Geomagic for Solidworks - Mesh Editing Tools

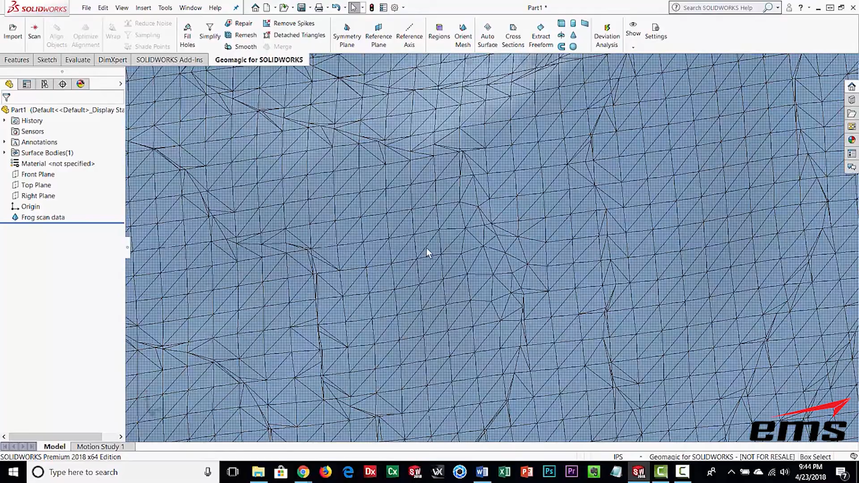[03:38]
quality very small triangle size you know you can see as we zoom out it's it's very very dense okay so it's it's it's not CAD
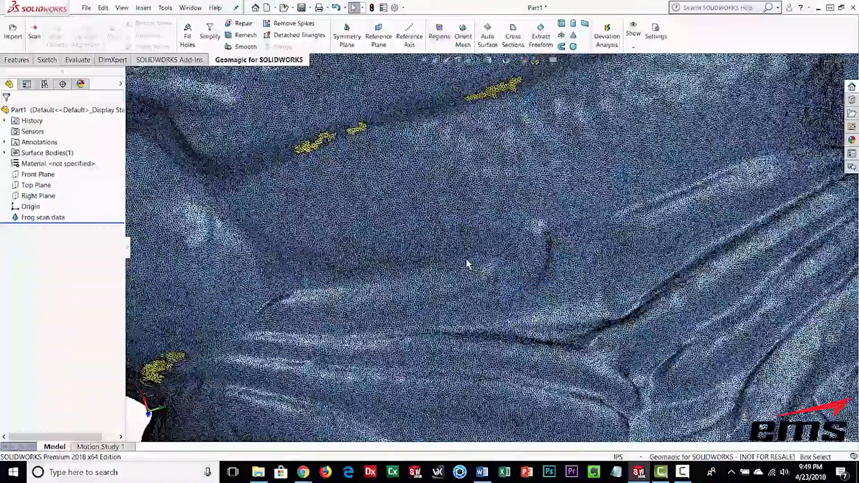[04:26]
again let's take a look at our edges so it just tries
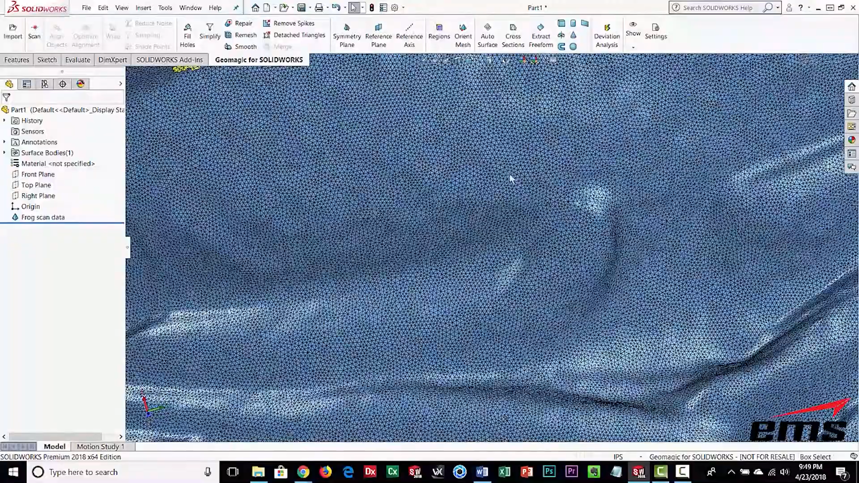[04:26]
to smooth everything out equalize the mesh size give it a nice clean mesh but it's still a
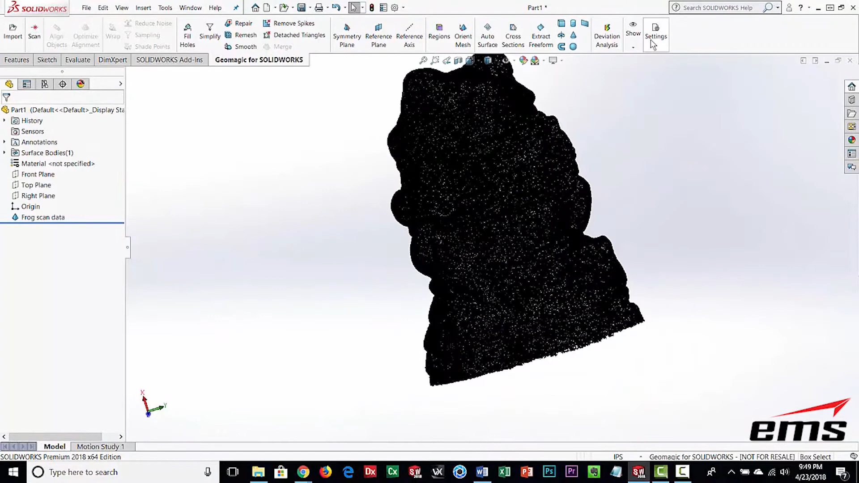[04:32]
very dense mesh so the next thing we're going to do because we really don't need it to be so high and we're going to do a command that's called simplify
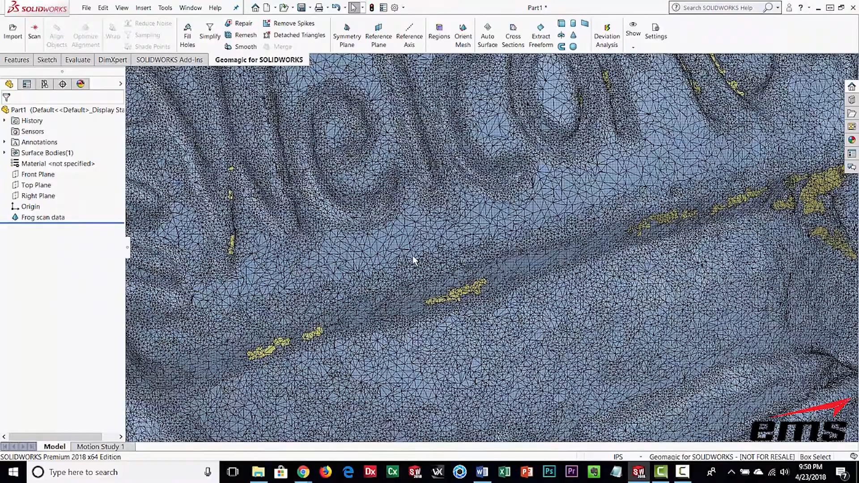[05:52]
a few much less triangles here and you can see it
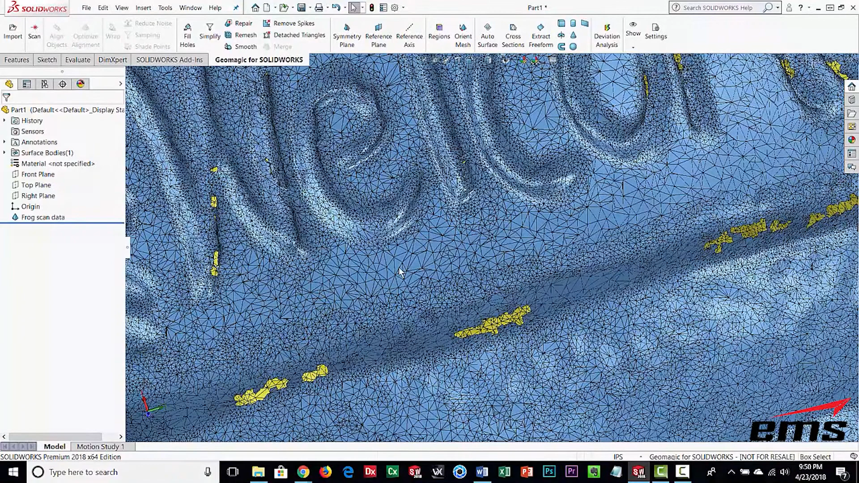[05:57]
in these flatter areas you know the triangles are bigger but yet in the curved areas over in
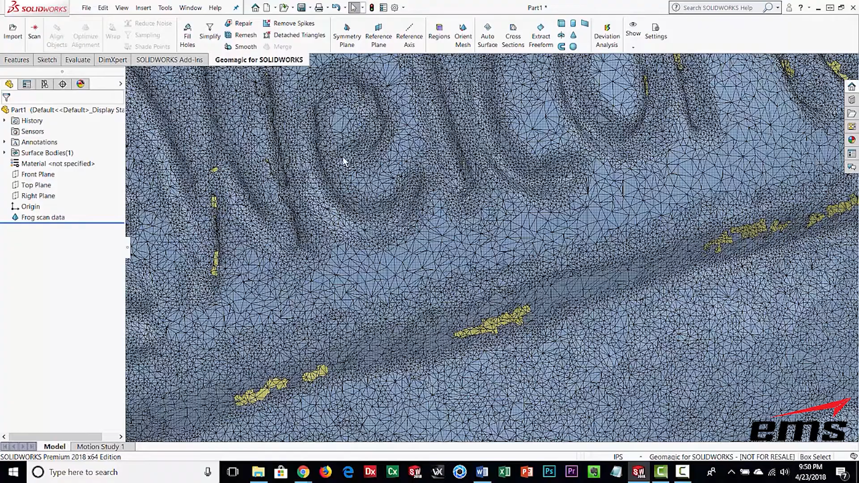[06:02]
here you can see we still have a lot of triangles so this really helps in reducing that that target size so there's
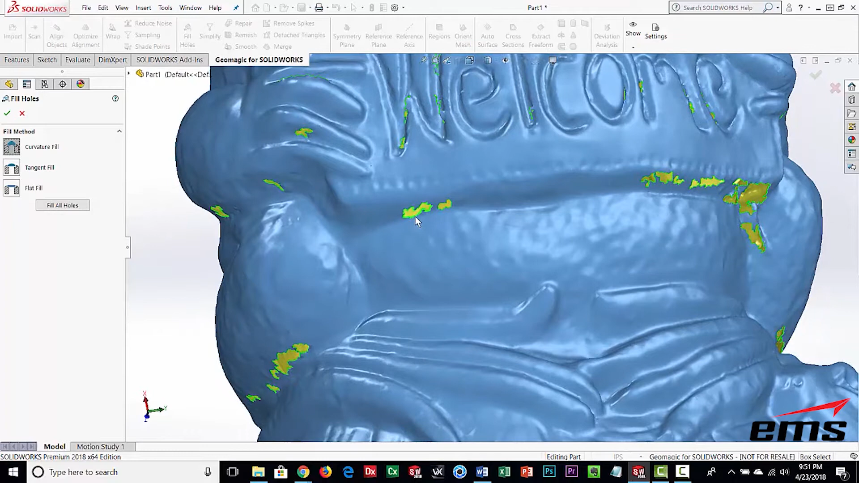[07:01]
and pick the hole and you can see and it use what's uses what's called let's just do a couple different ones here it uses what's called curvature based hole filling so it's going to look at the surrounding area and it's going to try to you know fill it in based on
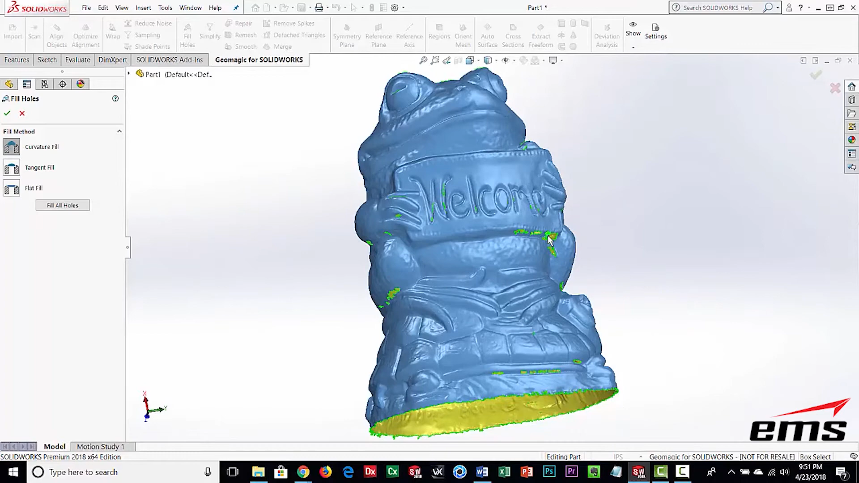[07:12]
that so that it's a nice smooth transition compared to you know all the other areas
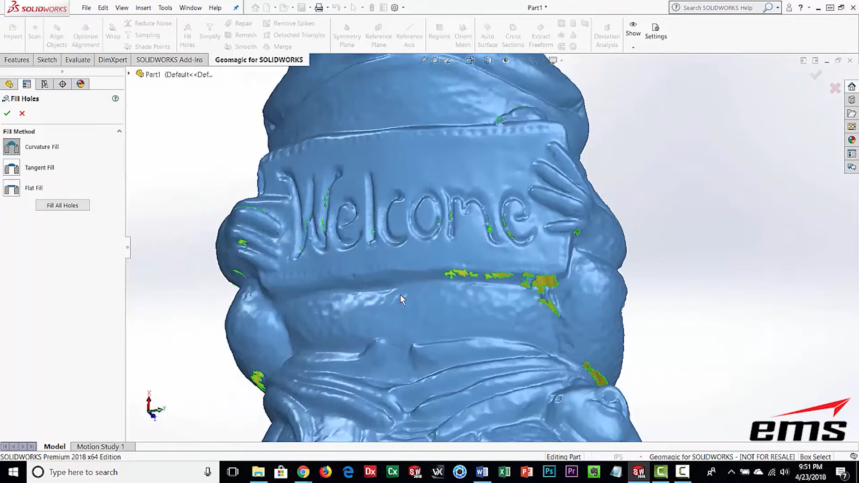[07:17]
so let's go ahead and try the fill all commands and see if we have success but if we don't want to use that
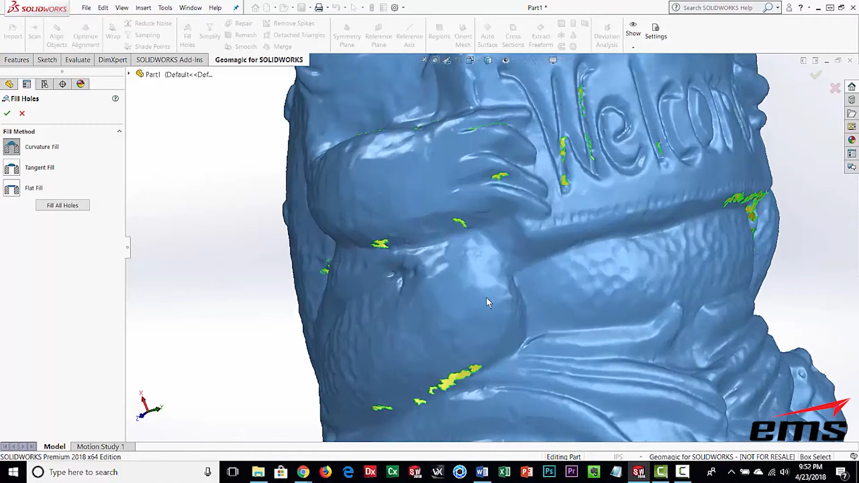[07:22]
you simply just you know highlight the one and it'll it'll fill it in so let's go ahead and run the fill
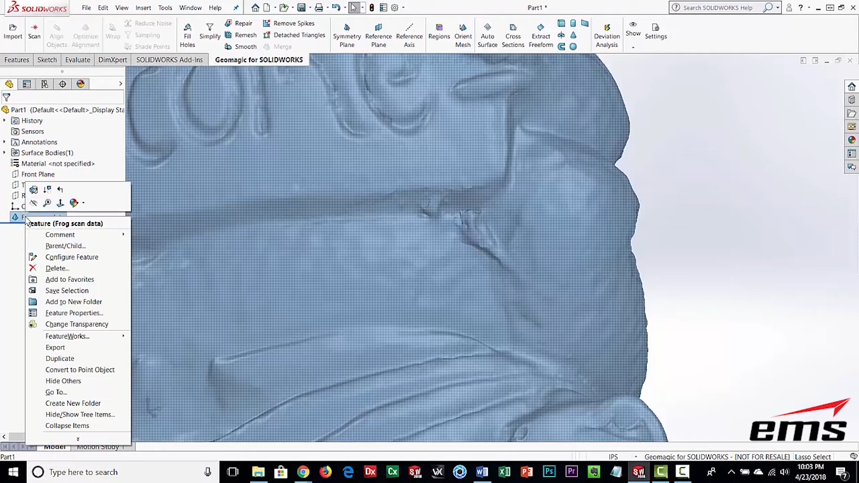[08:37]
be there what I'm going to do is I'm going to go in and I'm going to edit the model and I can use this lasso command you can see it's